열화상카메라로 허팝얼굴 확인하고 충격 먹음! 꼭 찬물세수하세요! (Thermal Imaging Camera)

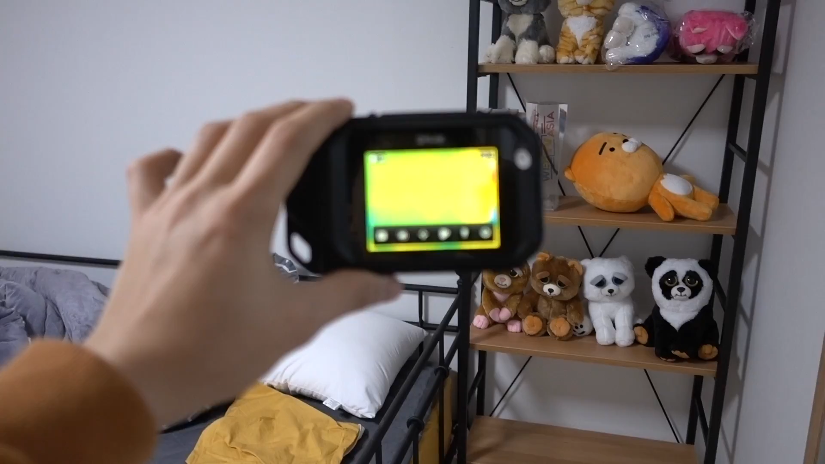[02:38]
자, 이쪽 벽은 완전 노란색이구요, 열화상 카메라 이것만 있으면 이제 새집을 들어간다거나,
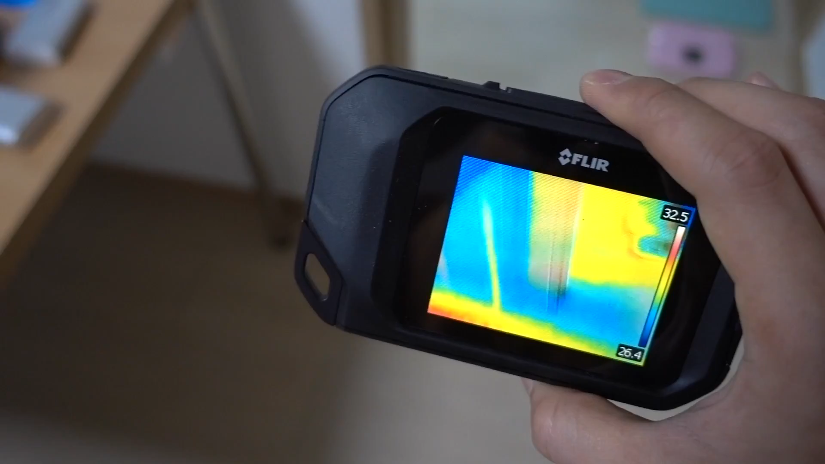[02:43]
이사갈 집에 딱 가서 이거 한 번 딱 작동을 시켜보면, 바닥에 보일러가 작동을 잘하는지 안하는지, 다 걸러낼 수 있습니다.
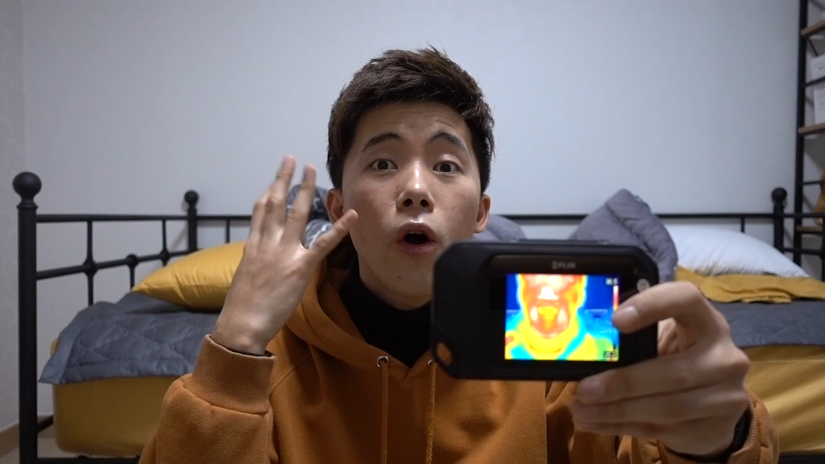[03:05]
얼굴을 항상 차갑게 유지시켜줘야 된다고 하는지 한 번 확인해 보겠습니다.
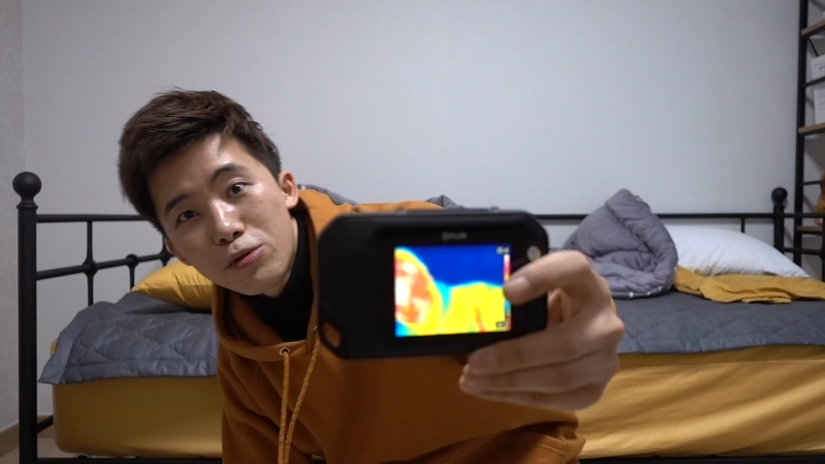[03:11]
자, 여러분들 지금 허팝 얼굴 어떻게 나오나요? 얼굴이 아주 빨갛게 나오는 것 같지 않아요? 몸은 확실히 덜 빨간데, 얼굴이 유독 빨갛게 나오고 있어요.
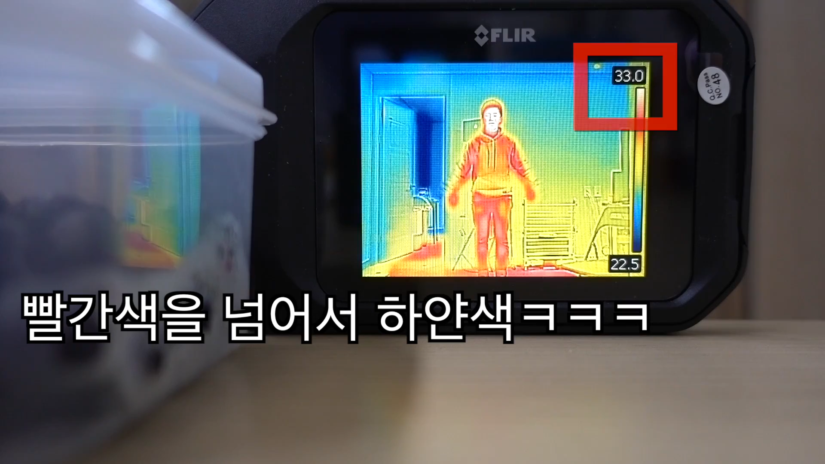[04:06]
이렇게 보니까 약간 어벤지스 나오는 영웅 같지 않아요?
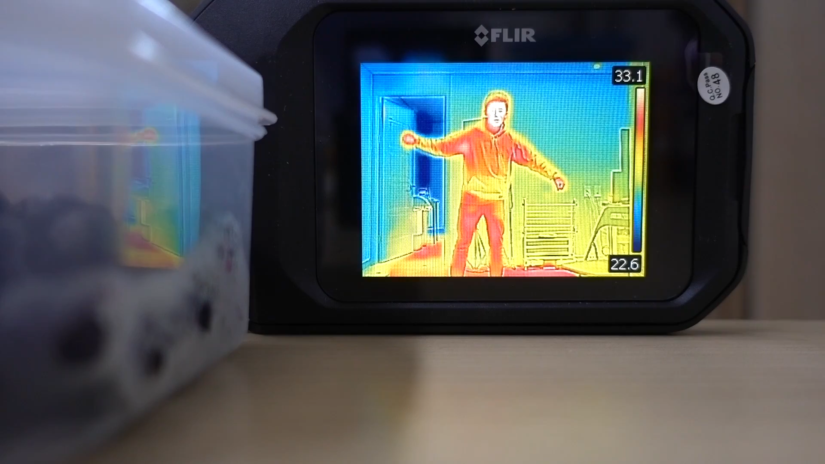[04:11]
뭔가? 막 부악 하면 파이어, 불꽃을 내고 이러는...
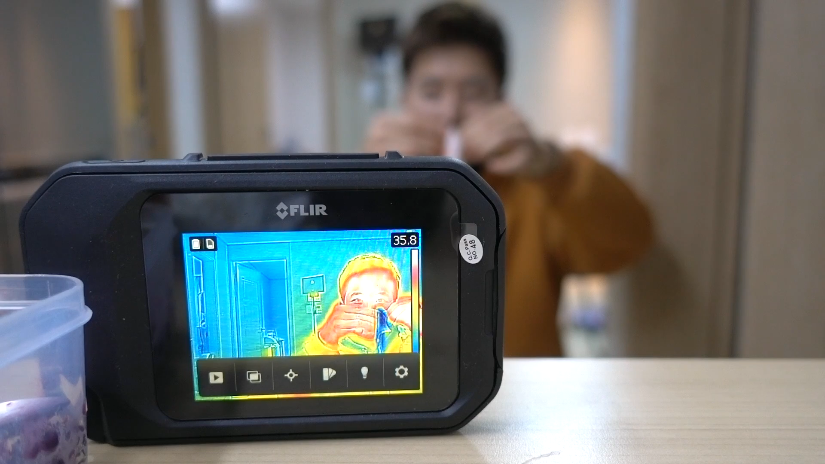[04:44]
팩을 붙인 지 10분이지만 씁니다.
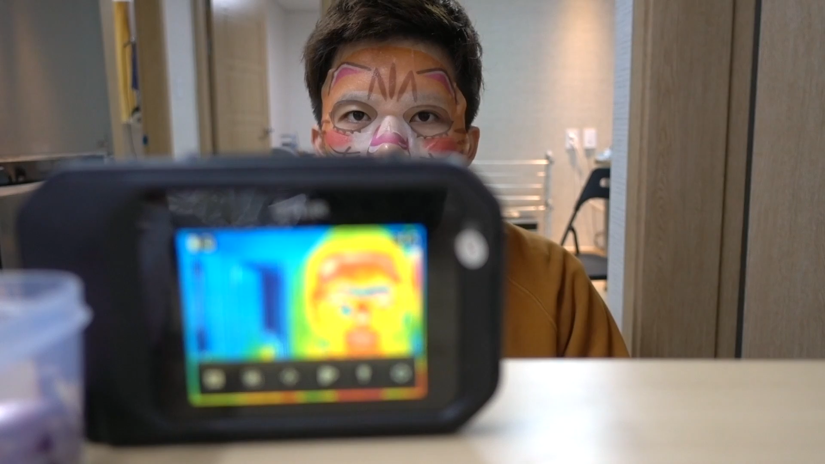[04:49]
근데 얼굴이 계속 노란색이에요. 아까는 계속 빨간색이었는데, 오,
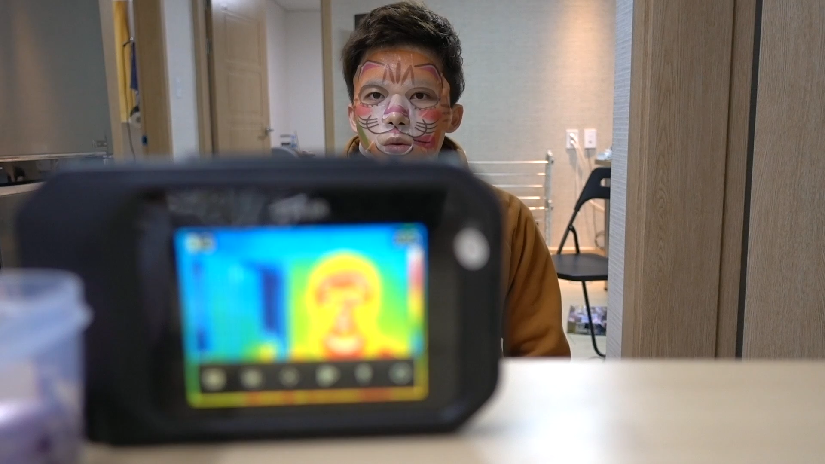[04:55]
진짜 효과가 있나 봅니다. 아니, 근데 가까이 가니까 왜이래?
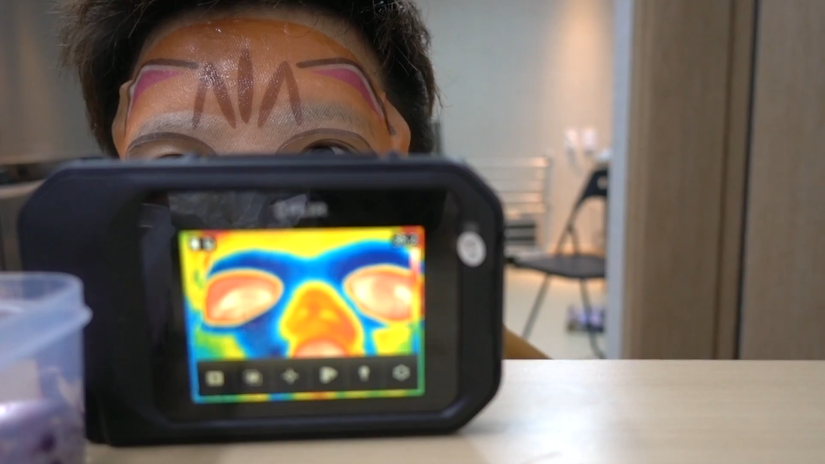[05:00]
어허, 완전 무서운데?
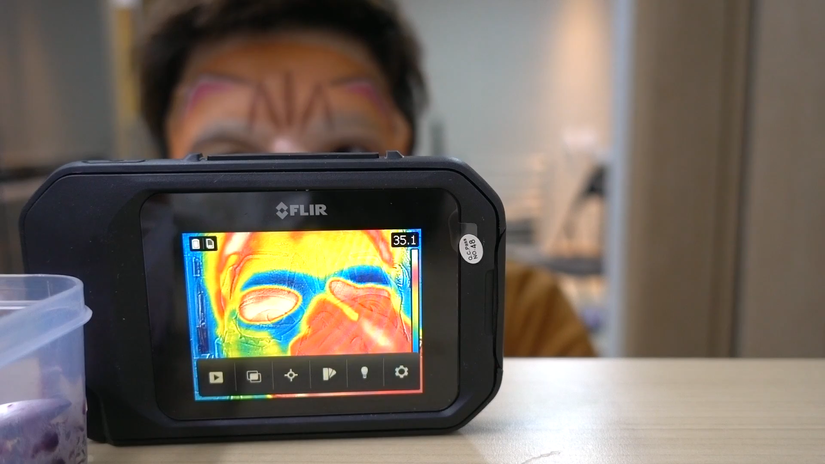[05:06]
오, 이쪽 눈 사이랑 코 사이는 하늘색이네? 하늘색이네?
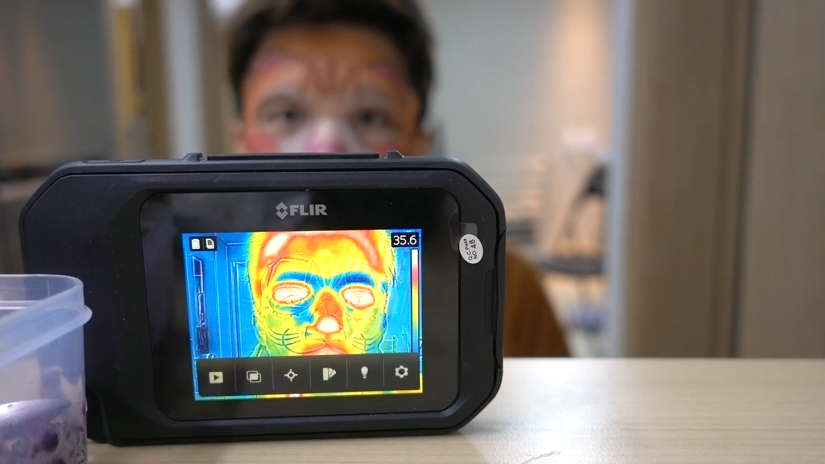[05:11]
대박, 완전 차가워졌어요. 그럼 밖에 나가서 밖에는 온도가 어떻게 나타나는지 확인해 보겠습니다.